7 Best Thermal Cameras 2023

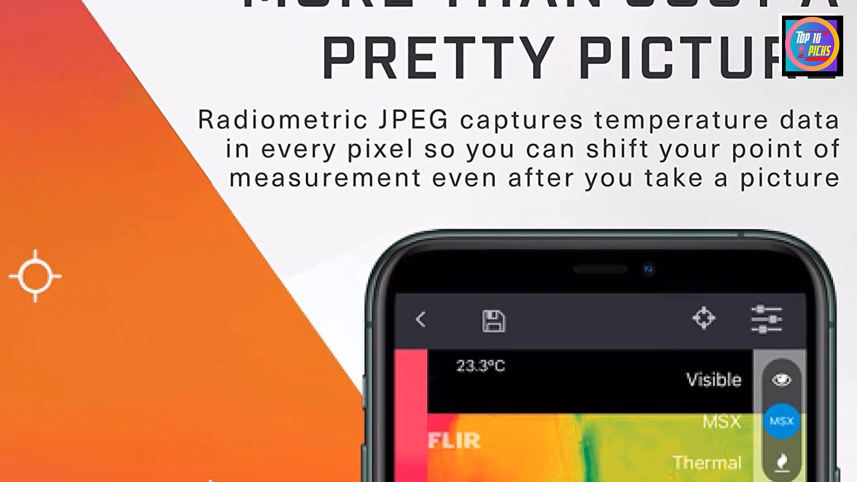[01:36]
On screen: spot 23.3°C
80x60 thermal resolution, 1440x1080 visual resolution, adjustable connector up to 4 millimeters.
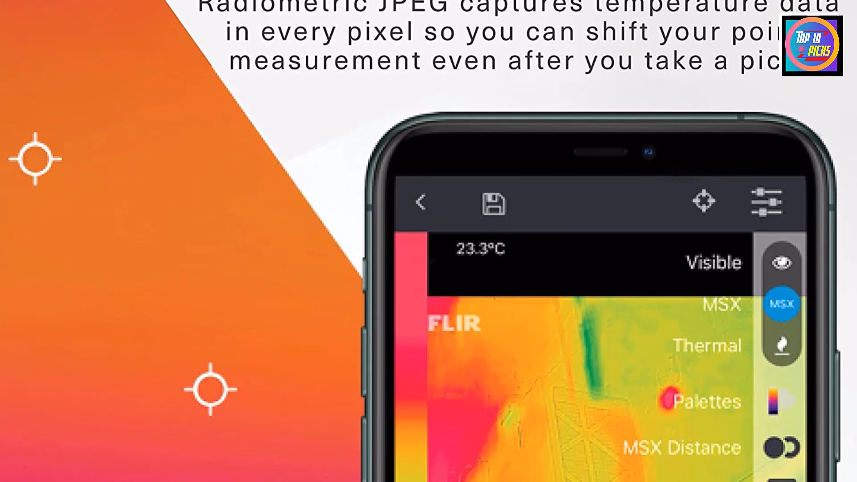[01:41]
Operating temperature, 0 degrees Celsius,
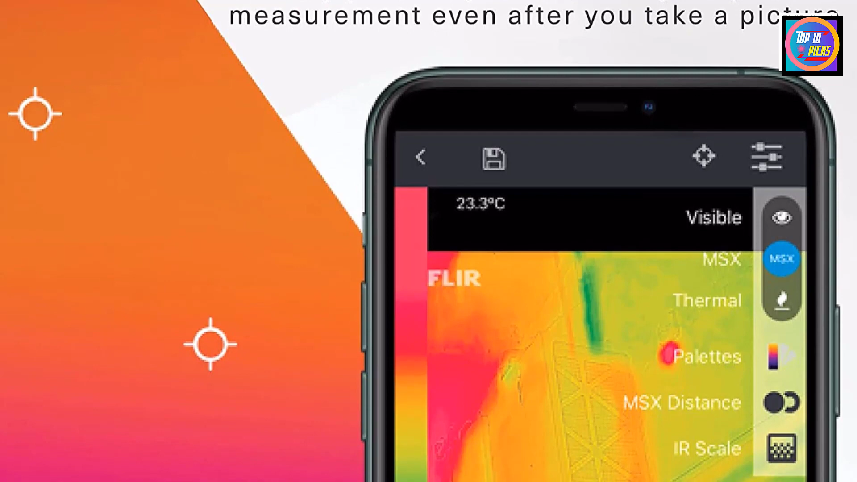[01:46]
On screen: spot 23.3°C
35 degrees Celsius, 32 degrees Fahrenheit, 95 degrees Fahrenheit,
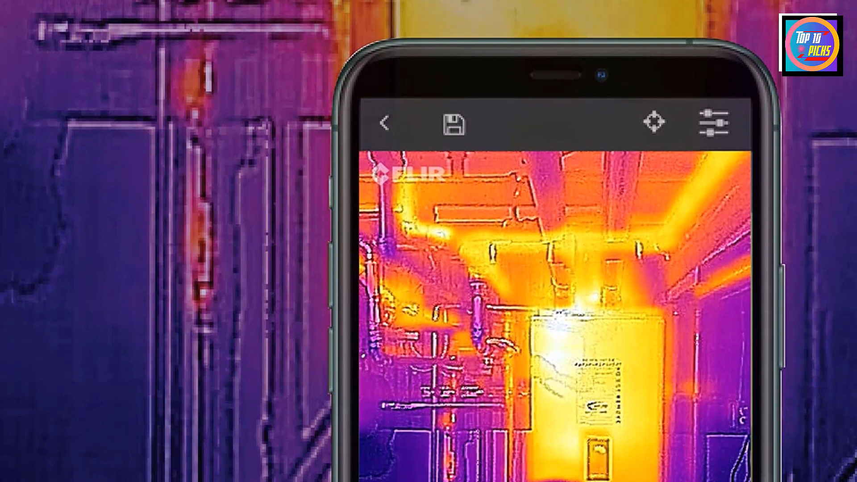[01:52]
battery charging 0 degrees Celsius, 30 degrees Celsius,
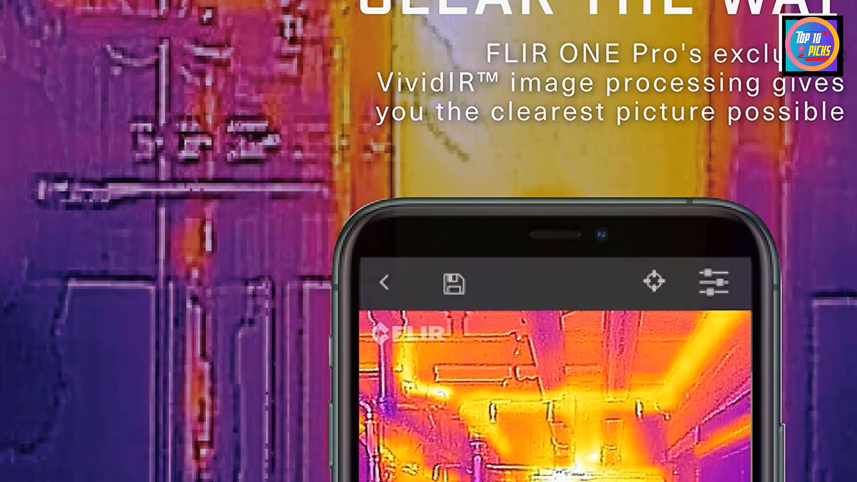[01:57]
32 degrees Fahrenheit, 86 degrees Fahrenheit. Number 6.
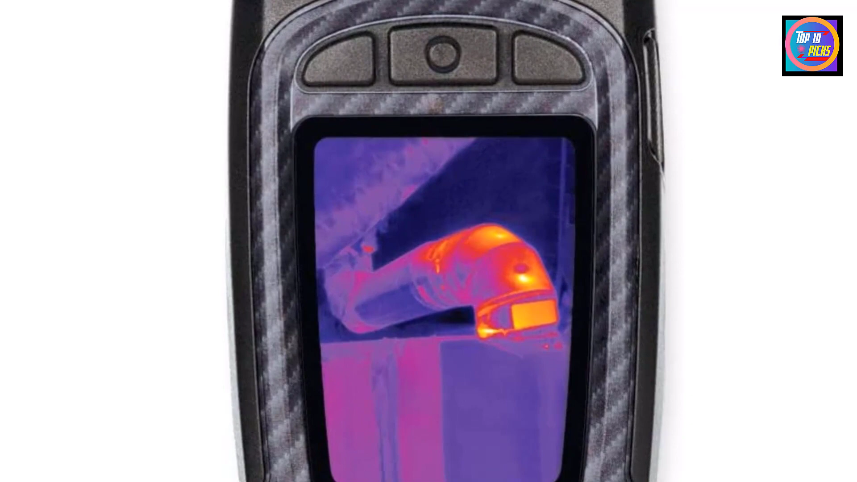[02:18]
Use the Ample 320x240 thermal sensitivity to capture the thermal images that can help to identify problem areas inside your walls.
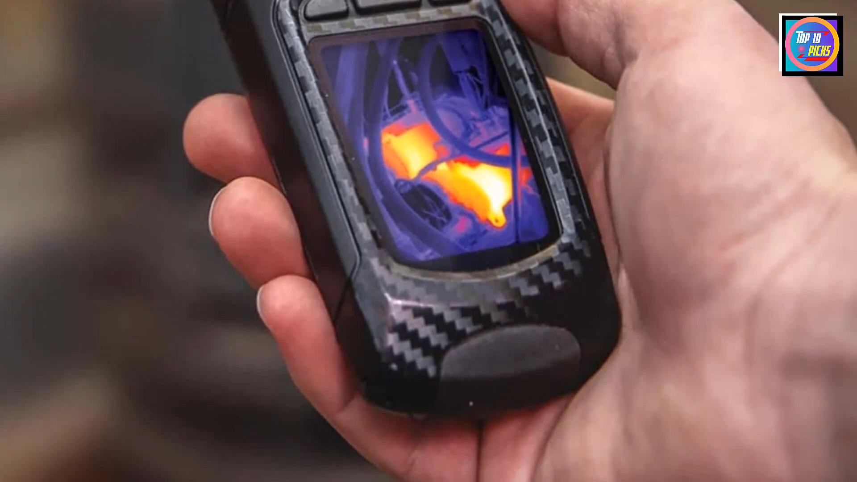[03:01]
Highly durable and easy to use, Reveal Pro combines a high-performance 320x240 thermal sensor with intuitive software
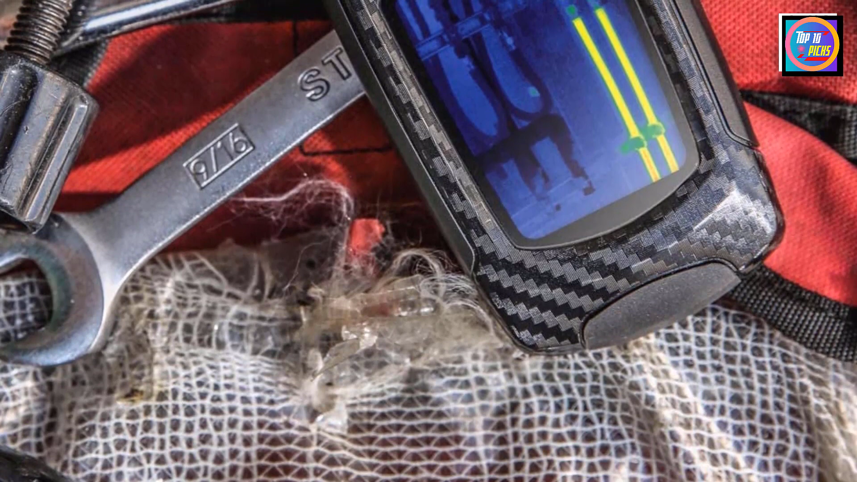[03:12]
to help you turn jobs faster and reduce callbacks. When you need it, a powerful 300-lumen LED light is available at the touch of a button,
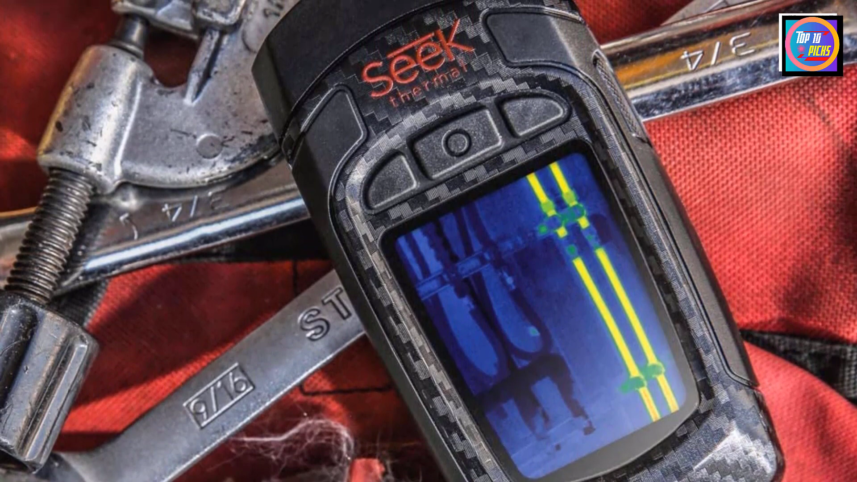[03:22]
offering adjustable thermal level, span, and emissivity settings. Powerful and rugged in design, the standalone Seek Reveal combines high-resolution thermal imaging,
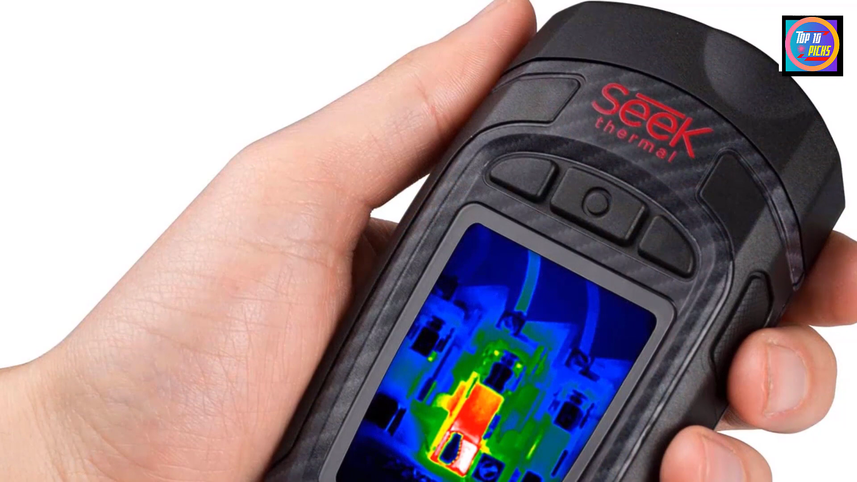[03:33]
a long-lasting rechargeable battery, and a large color display in one durable device.
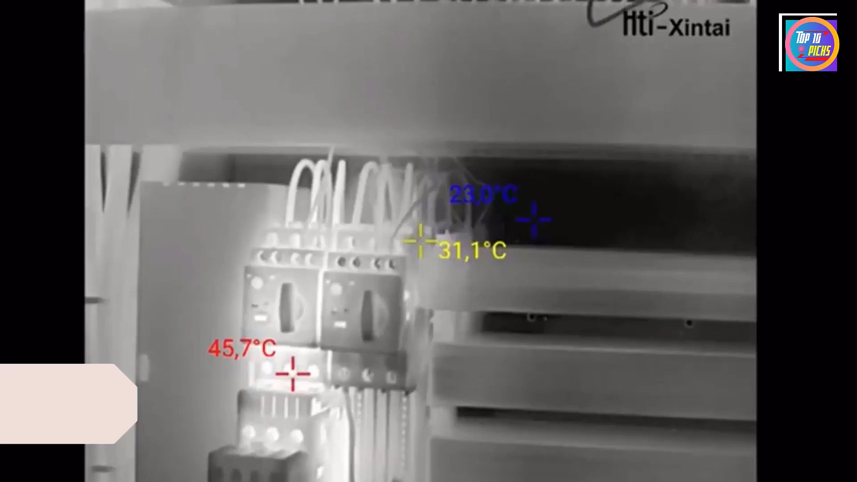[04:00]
your home can be problematic if the wiring has many splices.
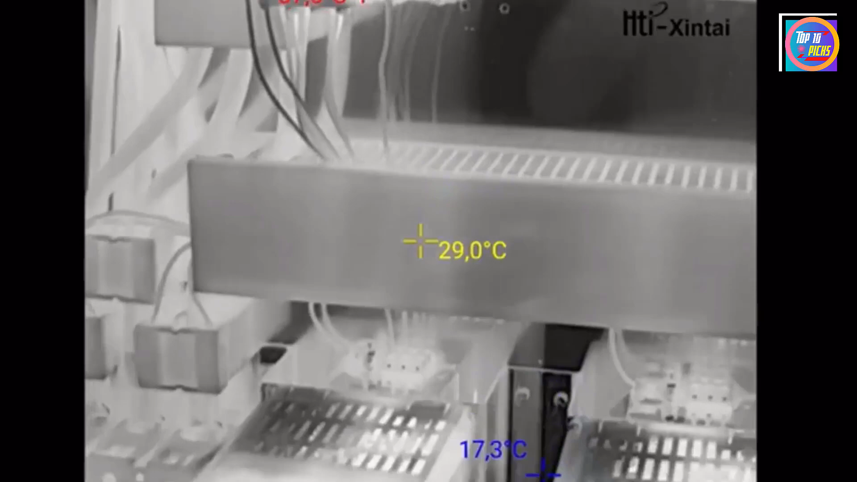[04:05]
On screen: spot 29.0°C
Thermal imaging can show issues where the electrical resistance traveling through the wires has begun to build up in the system. This buildup can indicate a potential problem and can lead to a short in the wiring and dangerously hot electrical circuits.
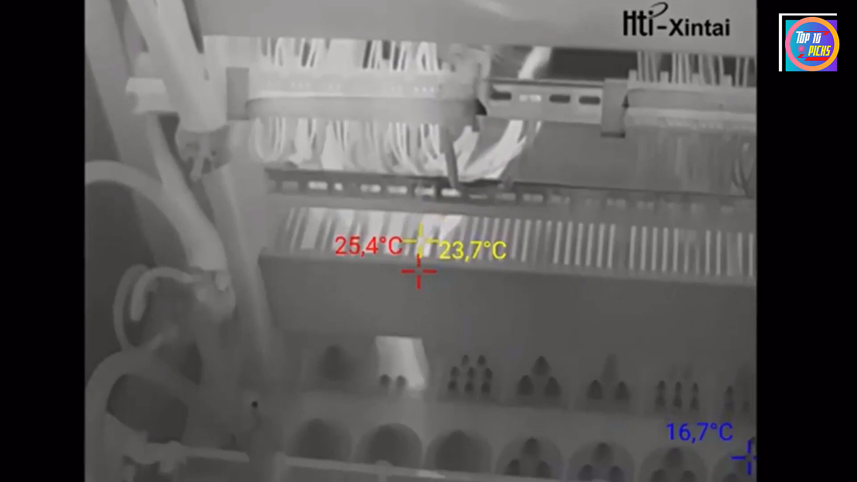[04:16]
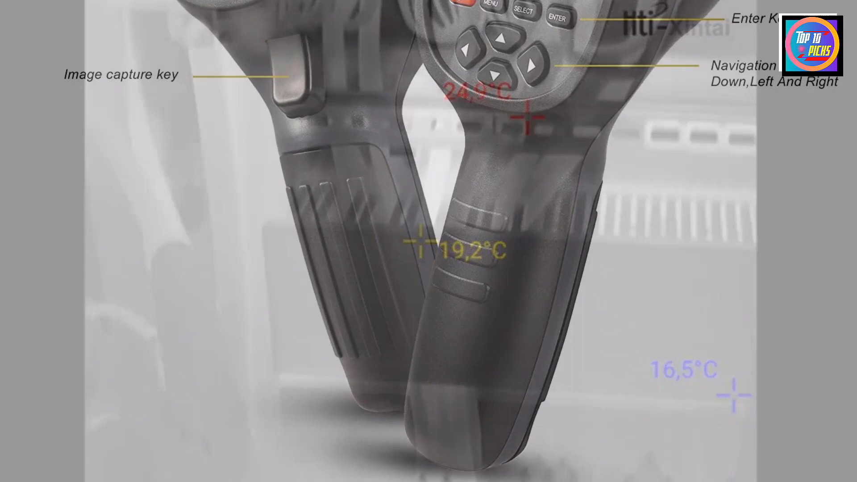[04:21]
On screen: spot 19.2°C
This handheld thermal imager has a temperature range of minus 4 to 572 degrees Fahrenheit and a 220x160 pixel resolution.
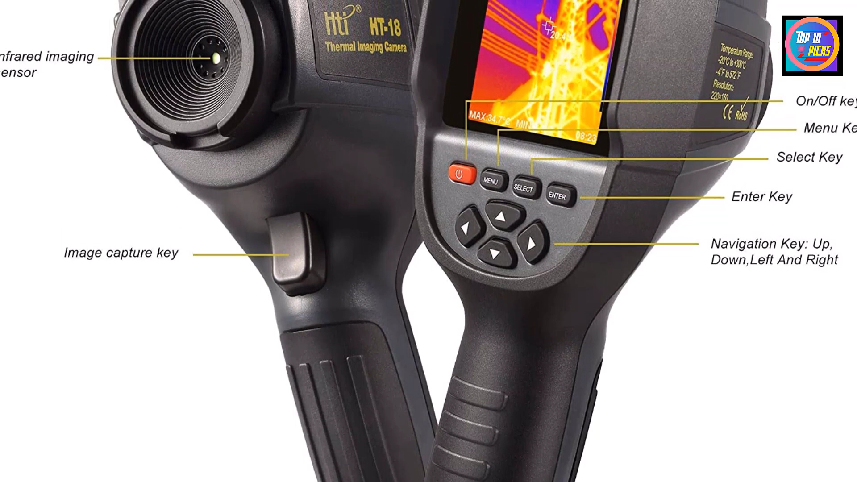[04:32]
This high resolution is displayed on the 3.2-inch full color screen that has a choice among 5 color scales, including rainbow,
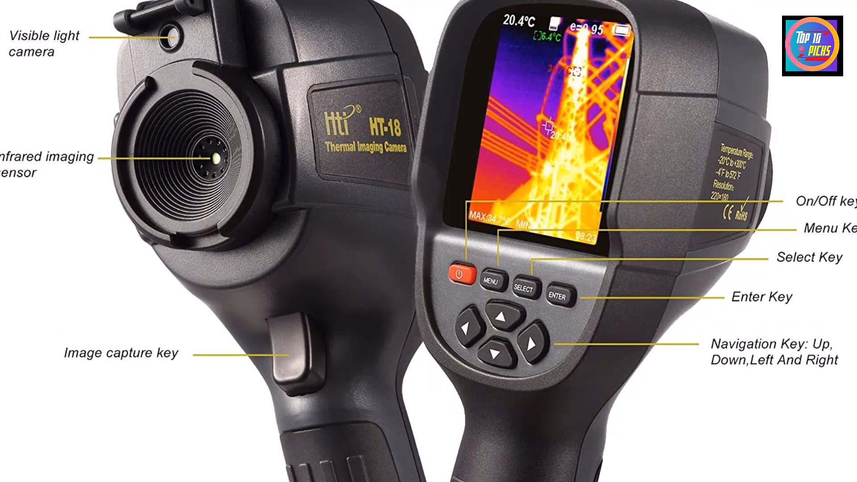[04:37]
iron red, cold color, black and white, or white and black to shift the color of the image.
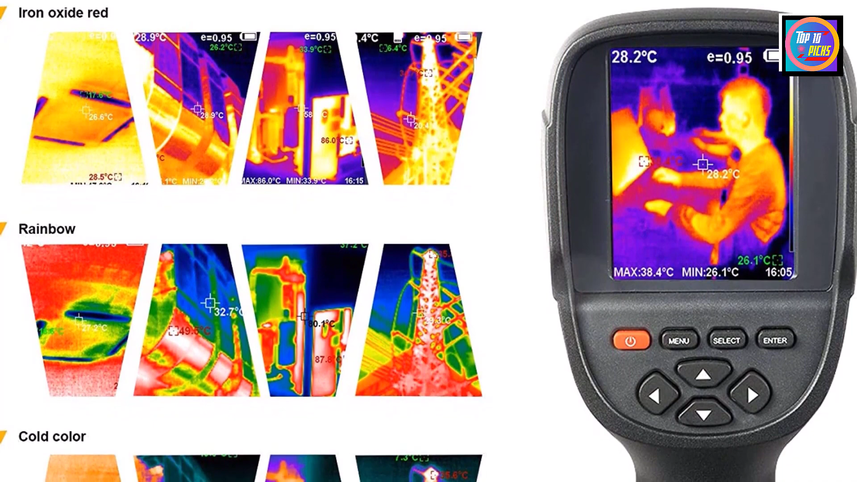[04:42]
On screen: spot 28.2°C, max 38.4°C, min 26.1°C
This thermal imager has a measurement accuracy of 3 degrees Fahrenheit
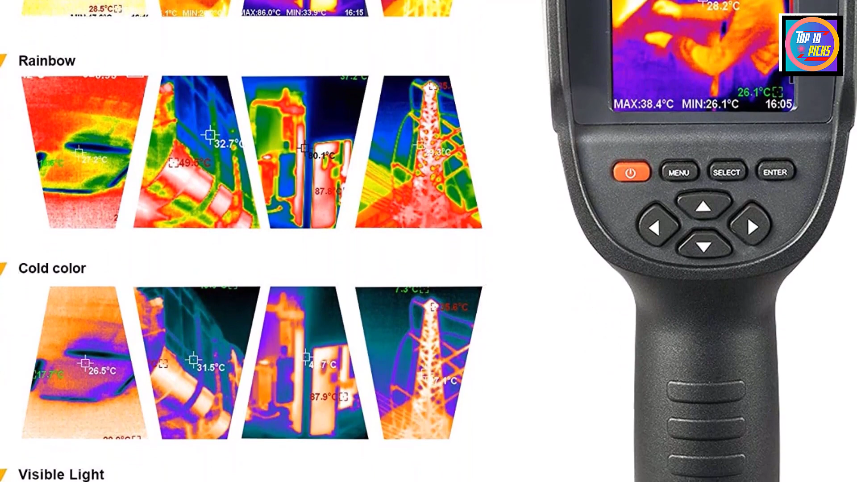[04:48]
and a 3 GB memory card to store up to 20,000 images, which you can transfer with the included USB cable.